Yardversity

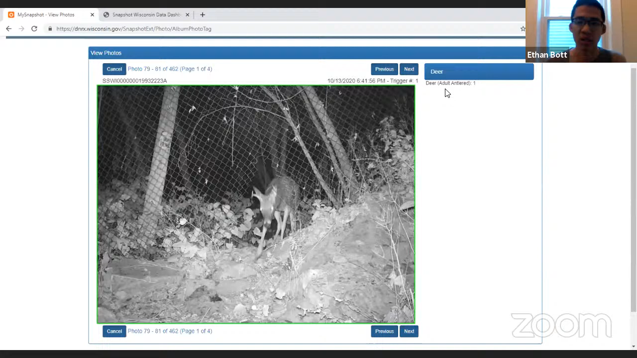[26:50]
It's this deer adult antler. And so we have the date and the time that it was seen at. So this was, uh, pretty much at night. It was dark out, um, during that time. Um, so this is just amazing.
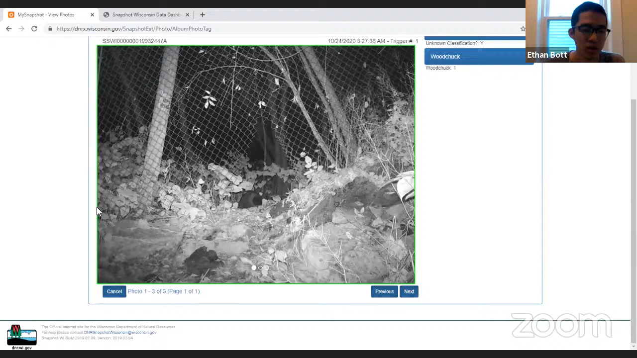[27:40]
Well, that's why the community is amazing to confirm whether the woodchuck or not. We have cottontail rabbits down here.
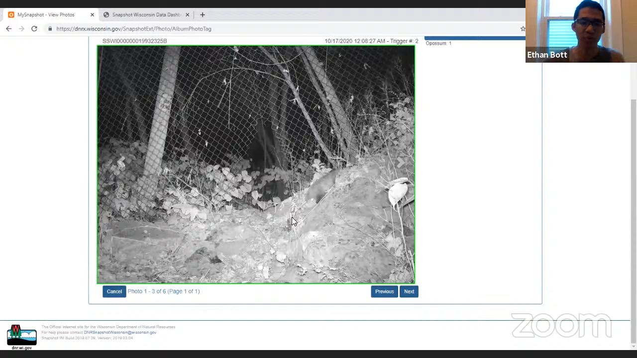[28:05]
Um, animals are traveling along the fence because they can't get through. And then there's a hole, which creates a perfect, um, place for them to, uh, walk through. Okay. I'm going to quickly share some, uh, the snapshot Wisconsin,
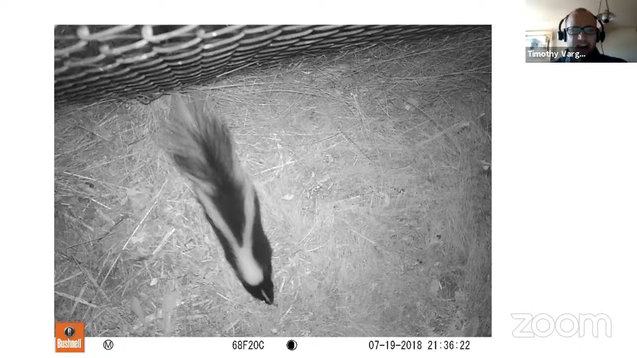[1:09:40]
So a small percentage of people have anosmia in relation to the animal pictured in this trail cam image. What does anosmia, am I saying that right? What does anosmia mean? A-N-O-S-M-I-A. Anosmia? Anosmia? I don't know. That's a great question.
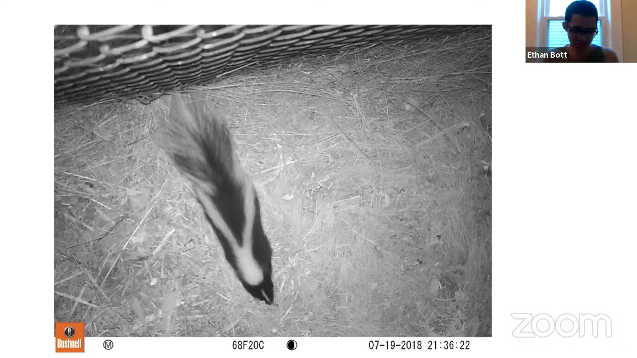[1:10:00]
And then how, and the next question is how do you pronounce it? I'll, I'll, I'll put the word in, into the chat. And again, it's, uh, a small percentage of people have this in relation to the animal pictured in this image. And what does it mean? We have an answer from Robert and Soren, um, inability to smell. You can't smell. Yep.
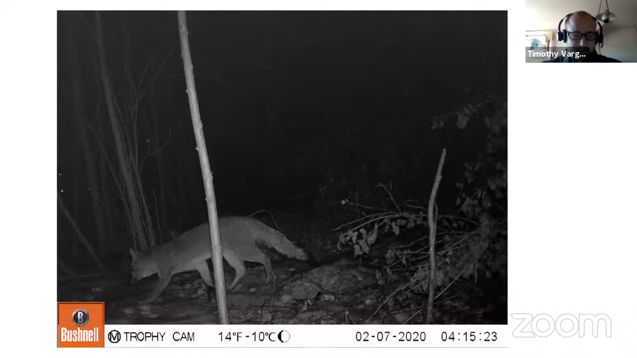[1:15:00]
All right. So question. What species of animal is pictured here? I'll give you a few seconds to look at this. Should I read the hint right away, Maggie? You can choose whatever you see fit. Okay. I'm not sure how much of a hint this is. It's just cool information.
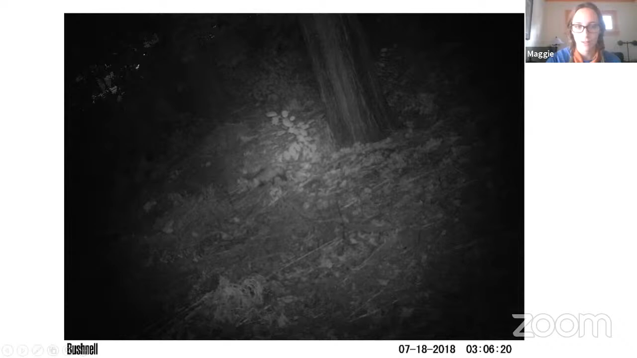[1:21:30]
Okay. So I'm going to start without any hints. So this is just an I spy photo. So what animal, what species do you see in this photo? Again, the time at which it was captured could be a clue. The time of day. It would be cool to look at time, like the day of the year.